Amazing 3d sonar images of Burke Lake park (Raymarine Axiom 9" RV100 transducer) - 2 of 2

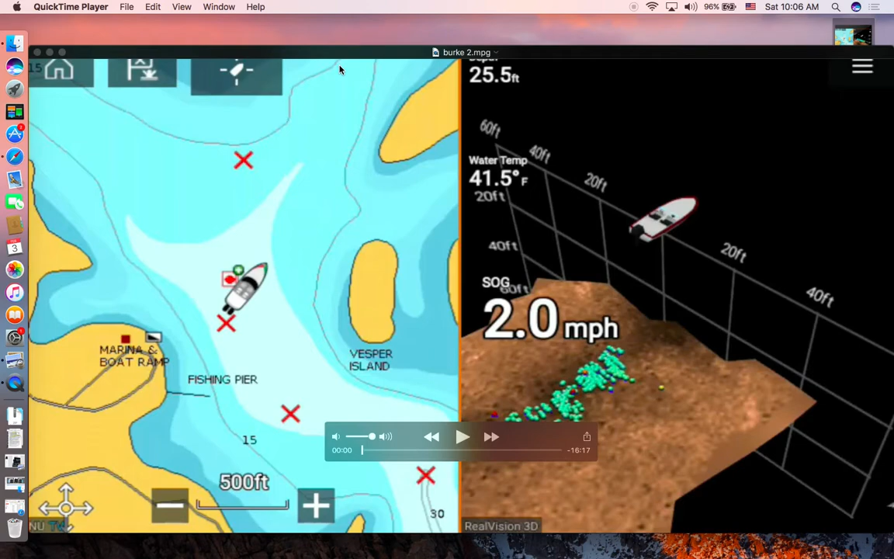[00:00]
On screen: depth 25.5 ft, water 41.5°F, speed 2.0 mph
okay so this is a continuation of part 2 to go over this chart image on of the Berkeley and on the left hand side of the on your on the screen is the chart image of the Raymarine axiom sonar and on the right hand side is the 3d
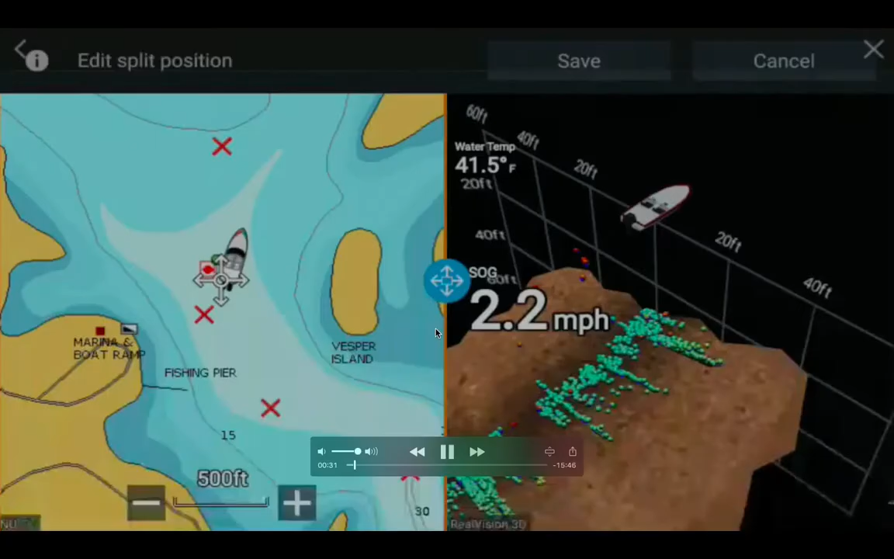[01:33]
On screen: water 41.5°F, speed 2.2 mph
the chart and this is the button that I was trying to use my it's a touch screen multi-function
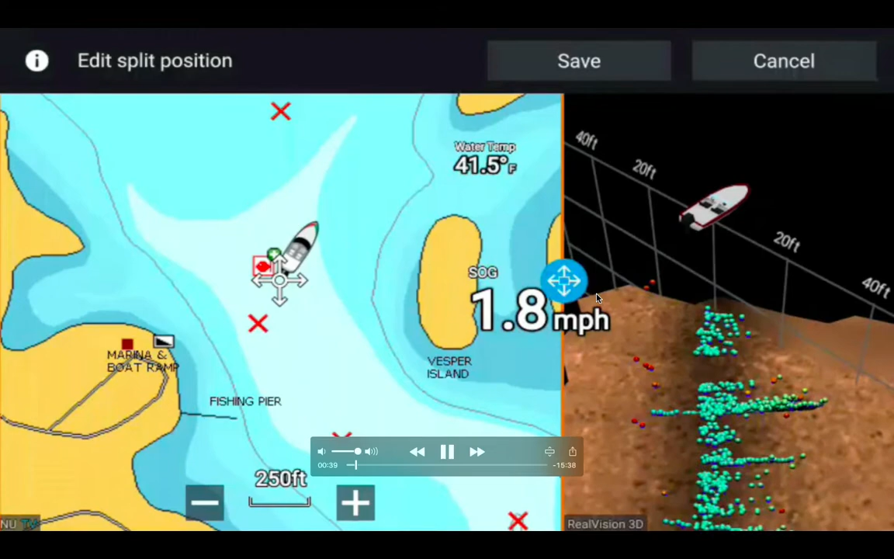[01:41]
On screen: water 41.5°F, speed 1.8 mph
display and you can see my boat is also moving so I'm just sliding this blue button to the left to expand and change the split of the screen between the chart and the 3d sonar and you can see my boat is actually going away from the
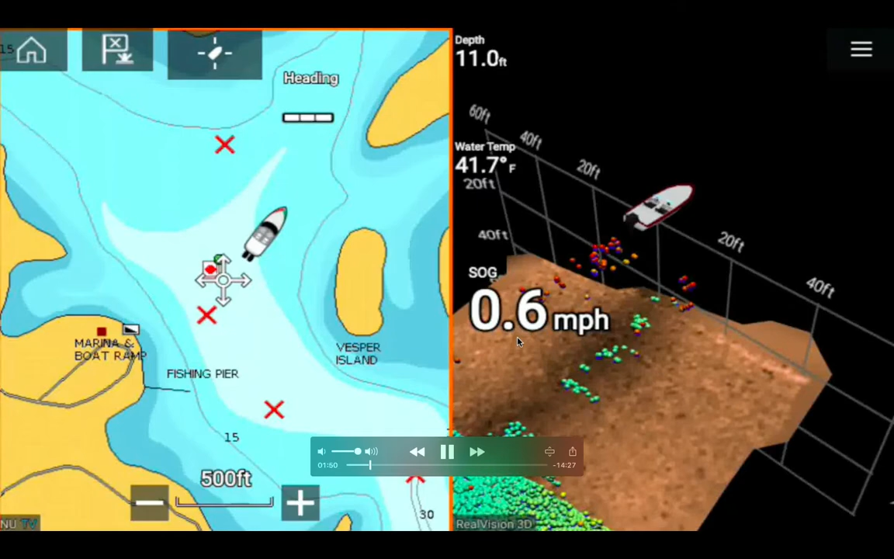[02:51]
On screen: depth 11.0 ft, water 41.7°F, speed 0.6 mph
is 11 feet and you can see on this chart here and this is the 3d
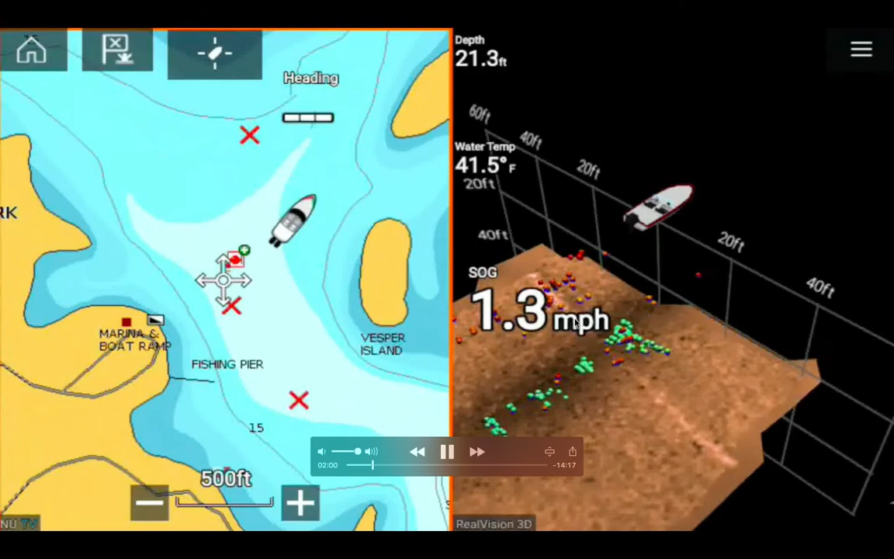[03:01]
On screen: depth 21.3 ft, water 41.5°F, speed 1.3 mph
where I see more fish and the latitude and the longitude is here and the bearing is six hundred sixty-five feet one I'm going again
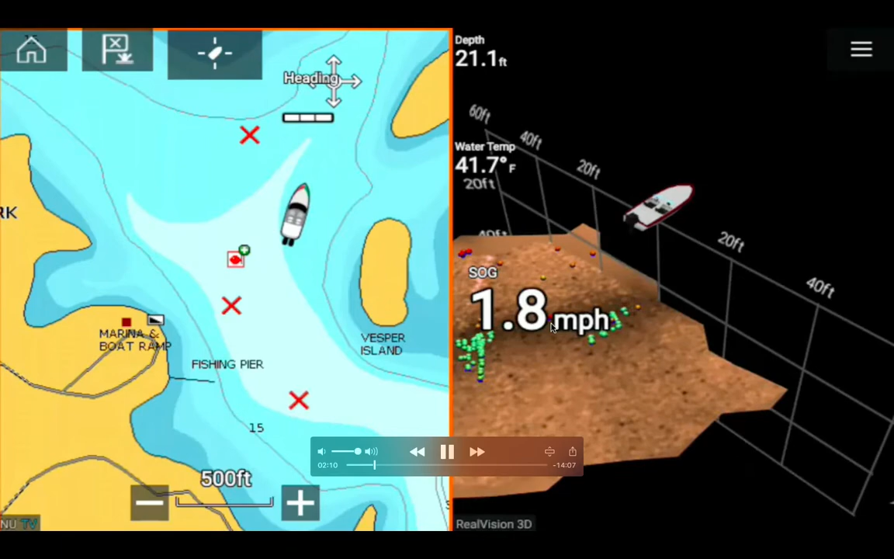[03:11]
On screen: depth 21.1 ft, water 41.7°F, speed 1.8 mph
1.7 feet I'm turning my kayak as you can see here my boat is turning I started to see more fish and traveling speed over ground is four point 1.9 mile per hour and this is to the right of my boat 20 feet this is to the left of my boat 20 feet and the water depth is
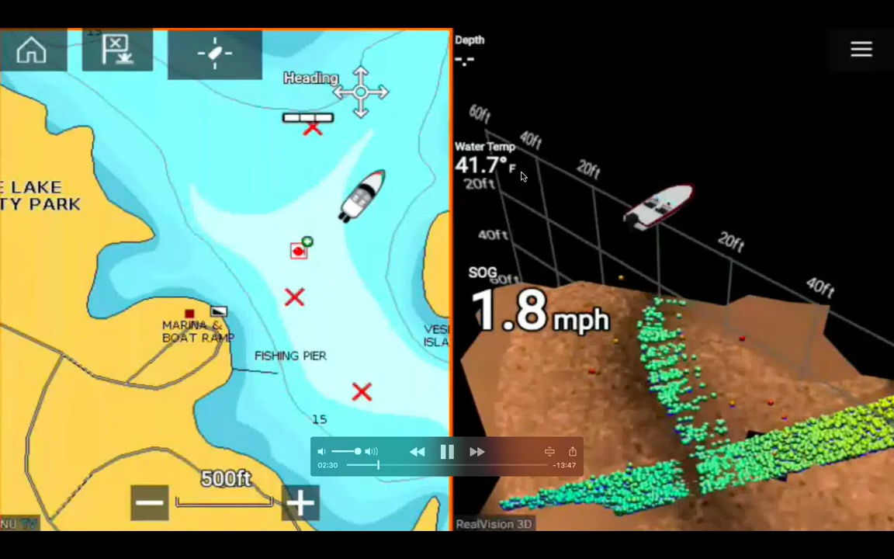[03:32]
On screen: water 41.7°F, speed 1.8 mph
going down you know but I kind of lost my so I quickly adjusted my transducer
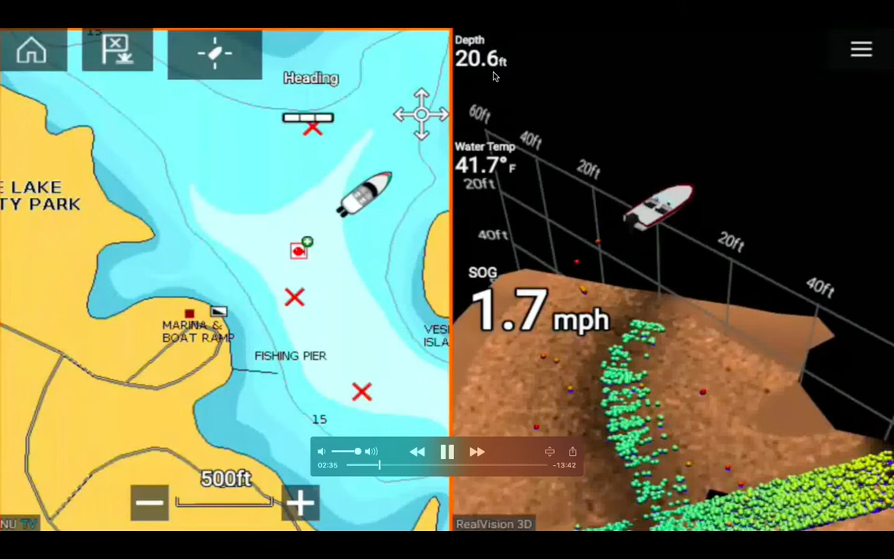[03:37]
On screen: depth 20.6 ft, water 41.7°F, speed 1.7 mph
I get it back to 20 feet deep again I'm trying to
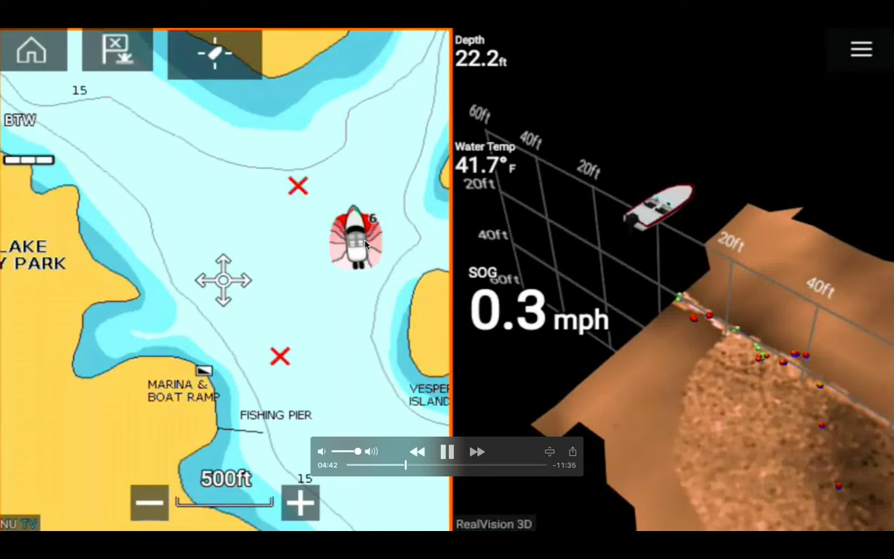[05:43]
On screen: depth 22.2 ft, water 41.7°F, speed 0.3 mph
why these weird strange things so there's my longitude and there is the route plotting out for me back to the boat ramp as you can see here and
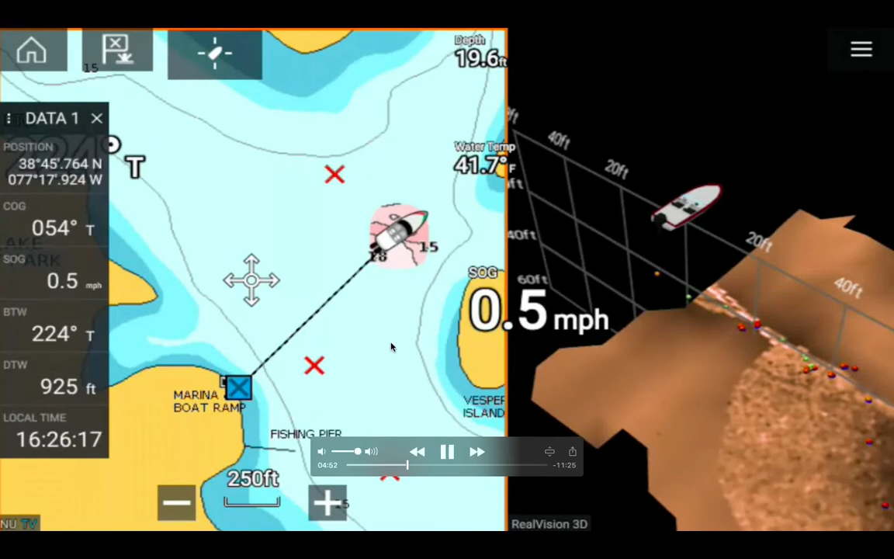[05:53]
On screen: depth 19.6 ft, water 41.7°F, speed 0.5 mph
I started to pick up speed and turn my kayak around to head back to the boat ramp and I get started to see in my 3d sonar on the right hand